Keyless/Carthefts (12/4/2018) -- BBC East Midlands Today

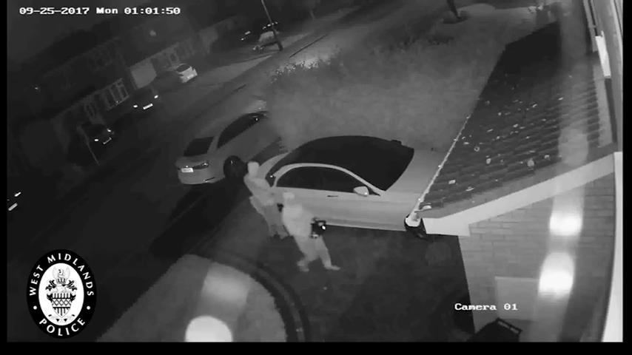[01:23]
It's a scam called signal relaying, and this is how it works. A thief goes to your home with a scanner that looks for the radio signal from your keys inside. It's then transmitted to the accomplice, who can open the door electronically and sometimes start the engine with it too.